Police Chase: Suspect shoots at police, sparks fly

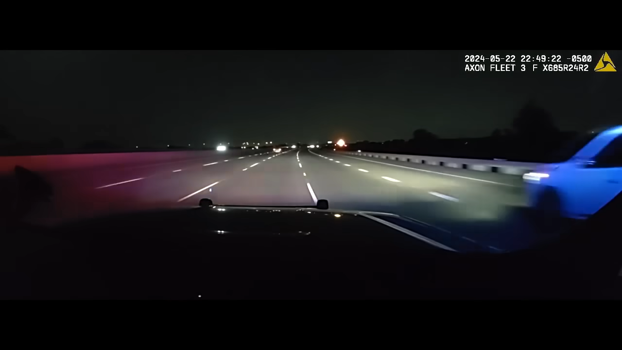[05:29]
Behind you. In the far left lane, far right, still pressing for a push.
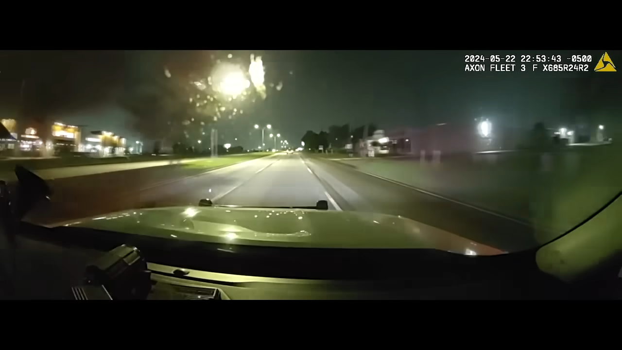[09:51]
I only just notified passing GSW on Pioneer Westbound. How many are in this? Continue westbound, Pioneer out 4. So I'm currently, it's just 221 in the Euless officer.
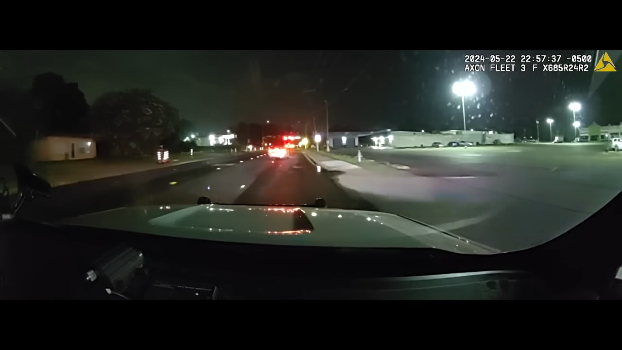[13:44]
Southbound on Fielder from Pioneer. Getting up to Arkansas, stand by. Passing Arkansas, continue with southbound Fielder. Light traffic 30 miles an hour. Receive southbound Fielder, passing Arkansas. We're in residential now, 50 miles an hour, passing Colorado, light traffic. No rain, roadway, mark the wet.
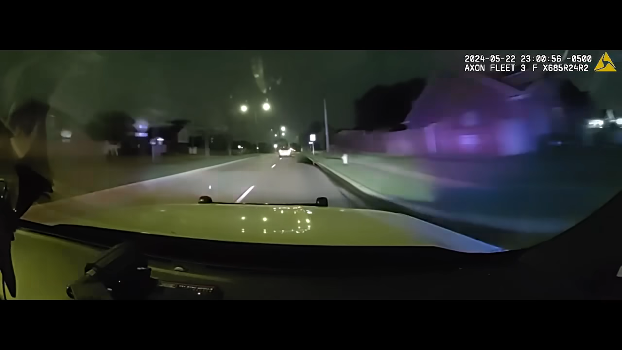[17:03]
Eastbound Mayfield, approach Collins. I'll just focus on him, I'll take the call. 21 here. 23. Bell, speed approximately 80 to 85, passing Daniel. Passing Daniel, 800. It's your setup at 360 Mayfield. Copy. Set up at 316 Mayfield.
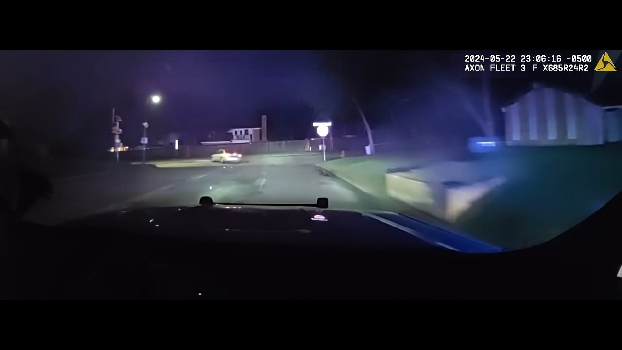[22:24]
I found Corn Valley. What are those hands, guys? Passengers, stick your hands out the window, drivers. Passing southeast exit, still northbound, coming up to Warrior. Speeds are approximately 70. Car smoking pretty good. With that smoke, if he bails out with a gun, we're going to have a hard time seeing him.
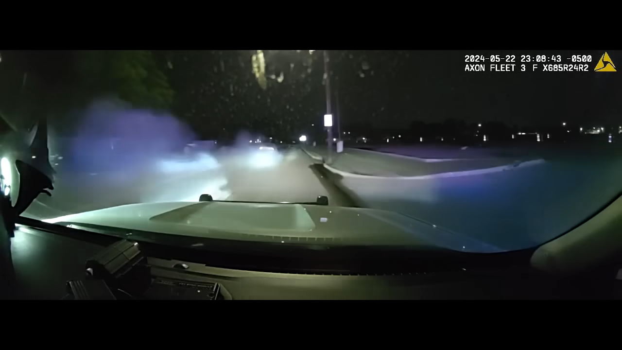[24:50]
Coming up to Acosta, eastbound. And through Acosta. Eastbound Freetown. Euless guys, this road blinds quite a bit, so get ready for it. Melarine, I'm sorry, Martha Leon.
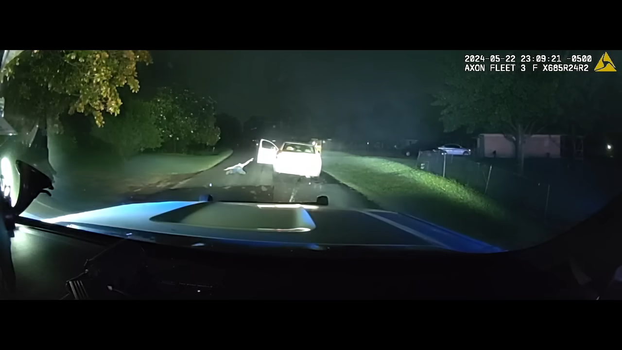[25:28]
He's compliant. Put your fucking hands down! Down. Rissy, stop at Nunez and Martha Leon, compliant. Put your fucking hands down! Hang on! Hey, what?